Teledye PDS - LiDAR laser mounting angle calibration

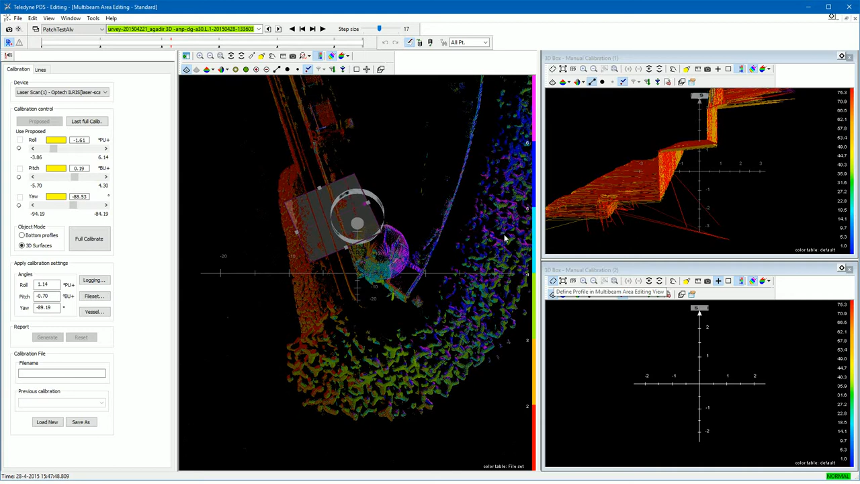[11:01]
Draw the profile from the other 3D box view, so we can still monitor the height in the first 3D box view. Press the, define profile, button. Draw the profile. Adjust the profile. The data covered by the profile is shown in the 3D box view.
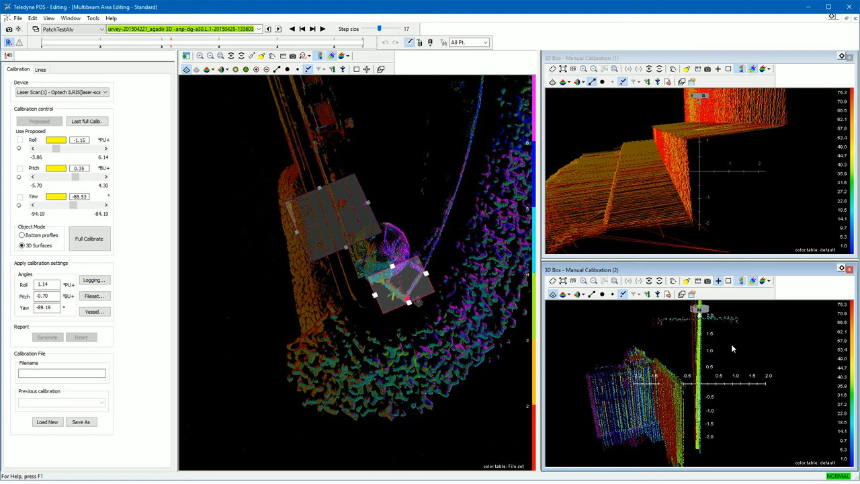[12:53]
And keep monitoring it from different perspectives. Both, height, and tilting, looks quite good now.
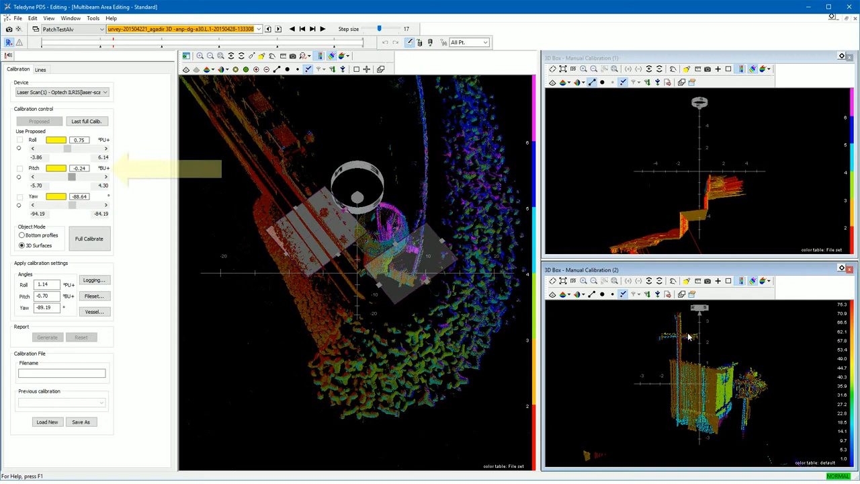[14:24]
We, adjust the yaw, until the data matches as best as possible. See also the effect of the angle adjustments on the data. If we touch the pitch angle. Then notice the change.
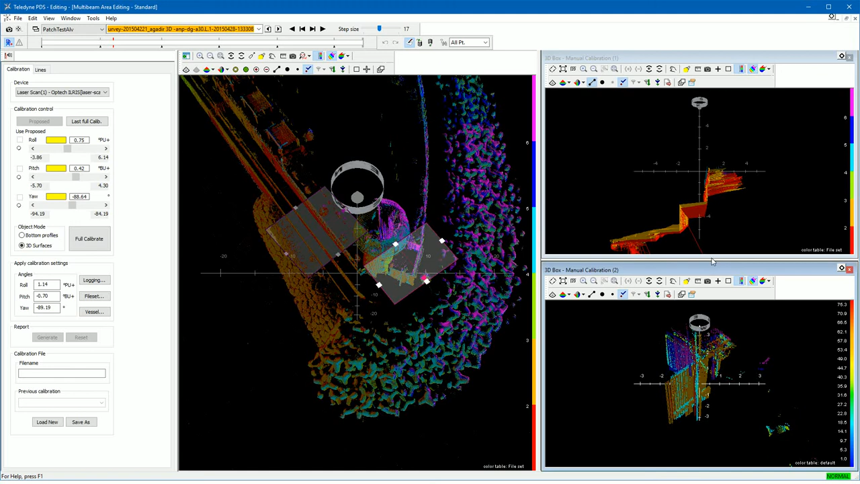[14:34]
Adjust, until all data, matches. You can also decide to place the other profile on the same object. To see, at once, the object from different perspectives. Drag the profile. You can place the profile perpendicular to the other, to see the object from two sides. And then adjust the angle.
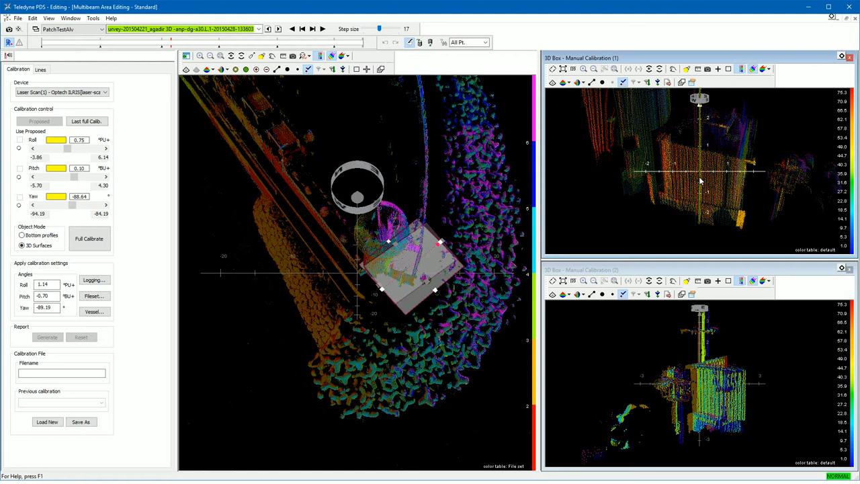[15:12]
The same object is shown from two perspectives in the 3D box views. But of course, you can also just rotate the data, in the 3D box views.
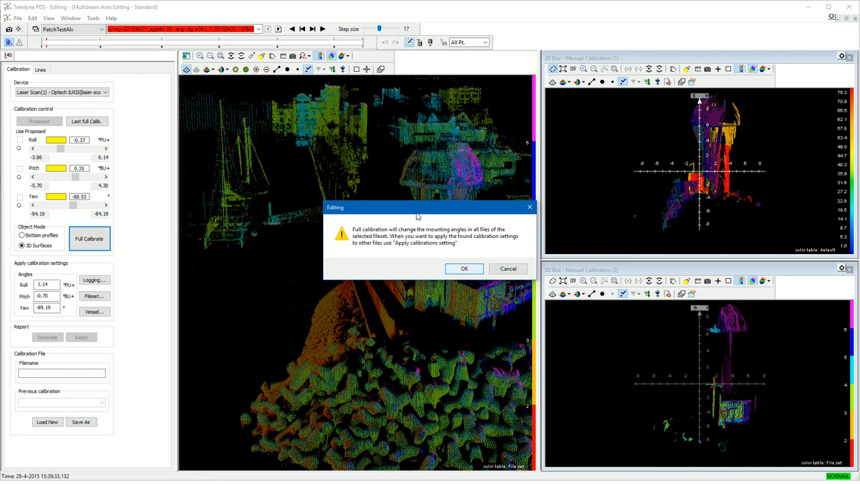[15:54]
But you can also press the full calibration button. The calibration values are, applied, to all the files, of the file set. Which means that also the, angle calibration value boxes, are filled with the obtained calibration values.
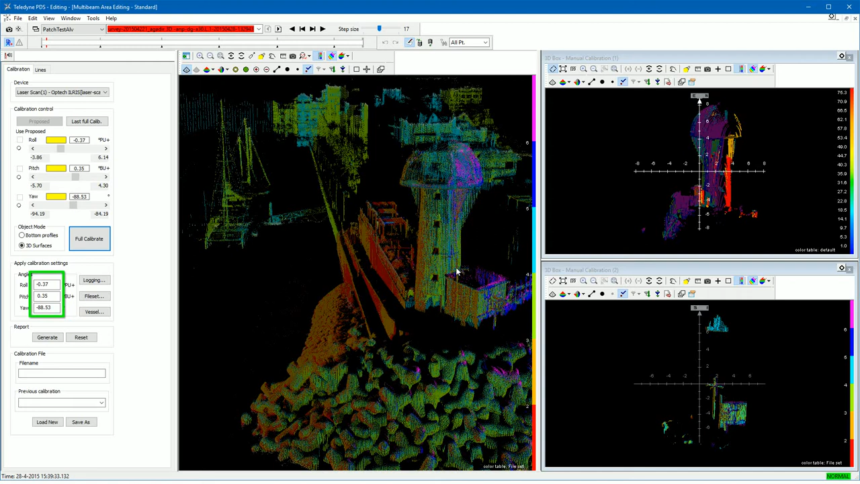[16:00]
If you press the, logging, button, then the values as listed in the angle calibration boxes, are, applied, to selected log files. Select the, log files, and press, ok. Press the, file set, button, to apply the values as shown in the angle calibration boxes, to a selected, file set. Select the, file set, and press, ok.
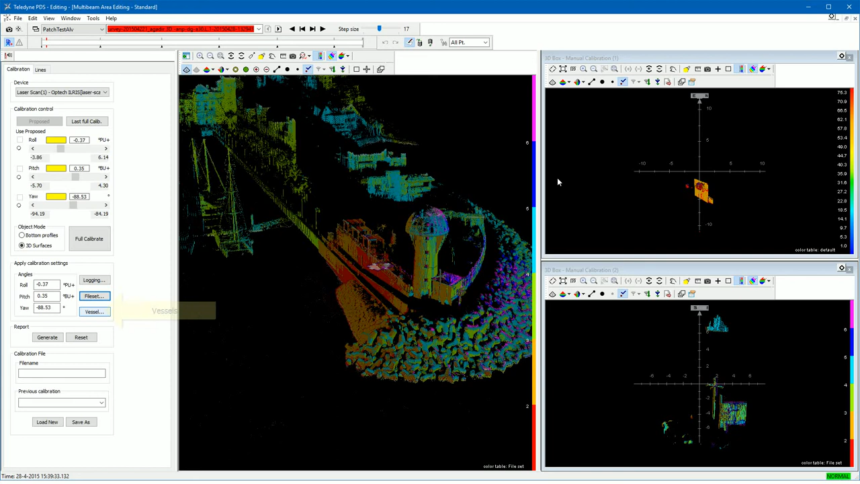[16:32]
Press the, vessels, button, to apply the angle values as shown in the angle boxes, to the LIDAR laser properties, of a selected vessel configuration.
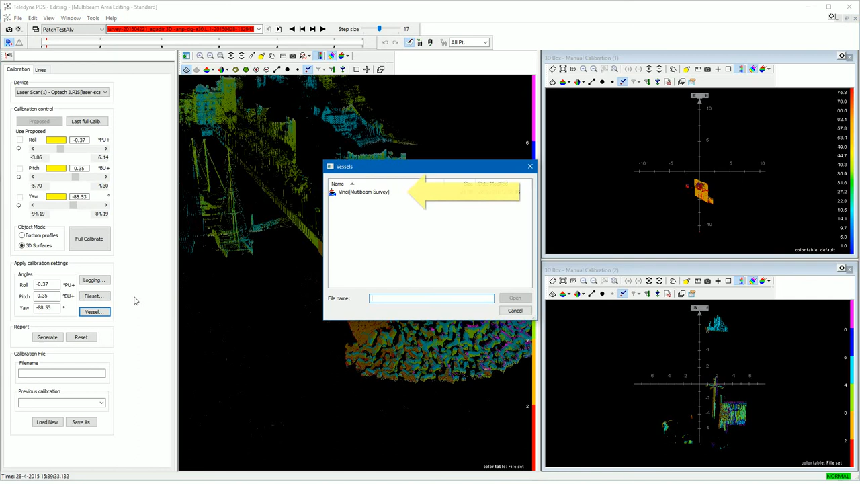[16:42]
Select the, vessel configuration, and press, open.
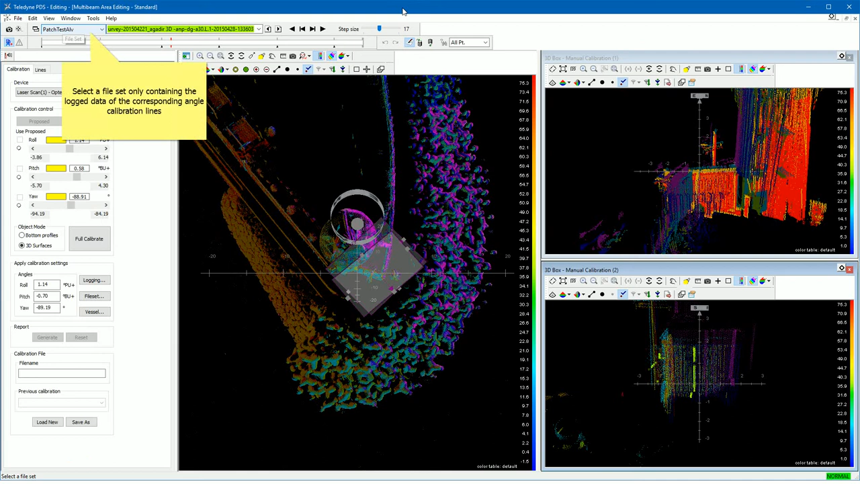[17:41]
If you have troubles to calibrate a certain angle, then you can try to select a file set, which only contains the data of the, corresponding angle calibration lines. You can then calibrate only this angle. The advantage, is you only see the correct calibration lines, which makes the particular calibration easier. But, the disadvantage, is you can only calibrate, this angle.
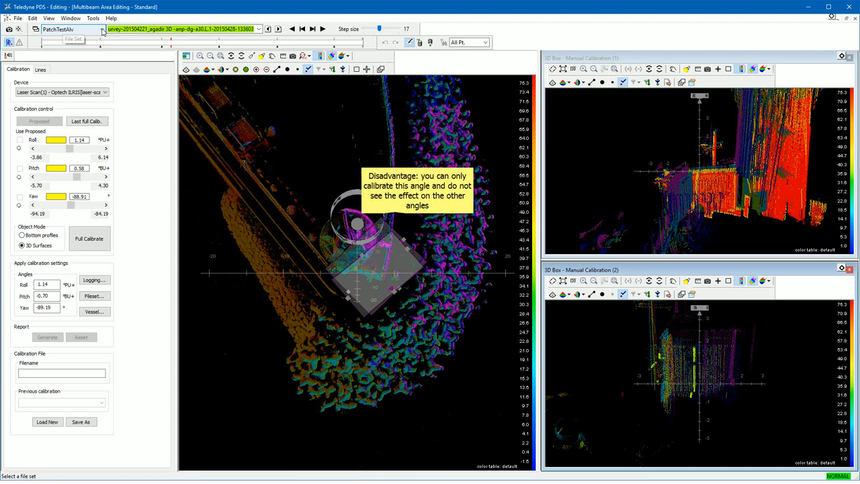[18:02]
And you do not see the effect on the other calibrating angles. Select the file set. If you already have a calibration value,
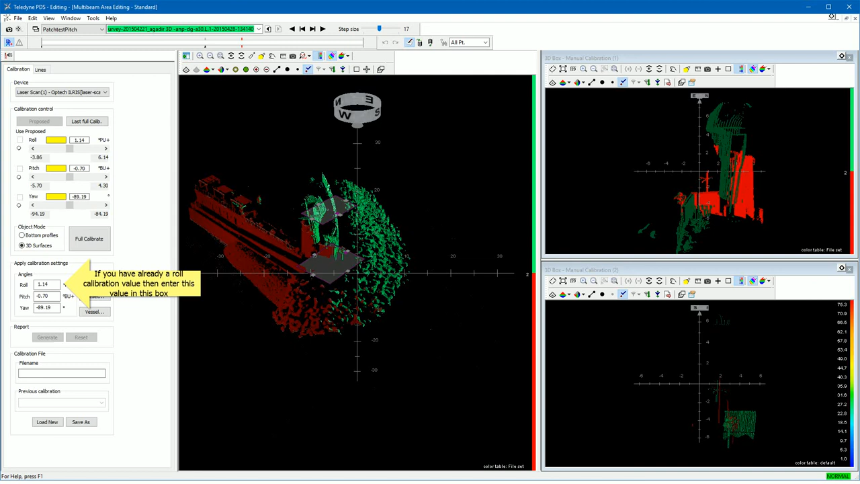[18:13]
for example for the roll, then fill this value in the corresponding calibration box. Calibrate the angle, as shown earlier in this movie. If the calibration is done, then note the obtained value. The value is shown above the slider. Then open the other file set.
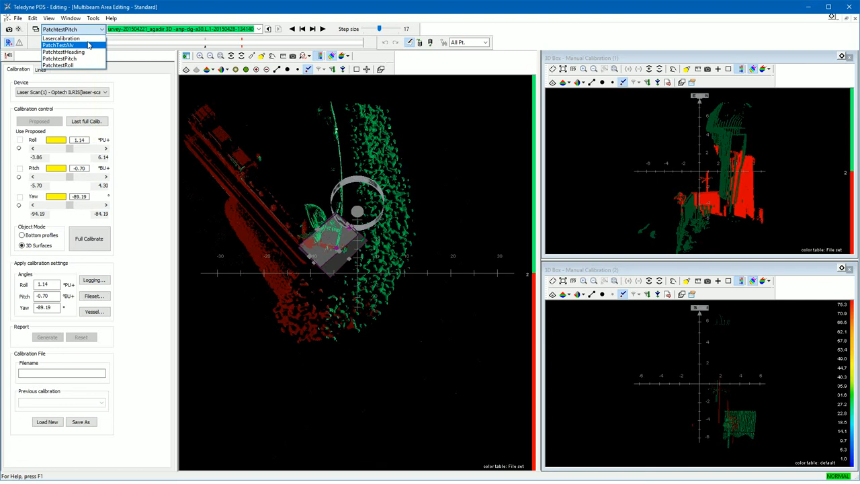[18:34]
Then enter the noted value in the calibration box, and continue the calibration of the other angles.
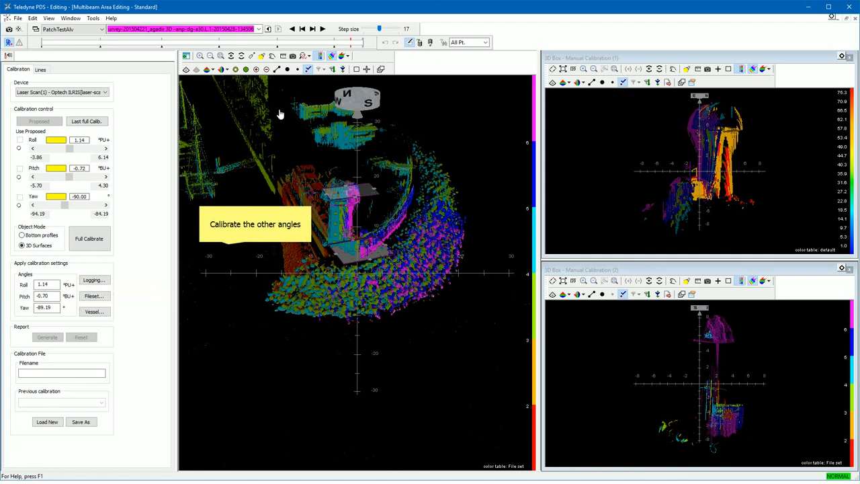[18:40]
But once again, be aware, when calibrating another angle this may affect this obtained angle value again.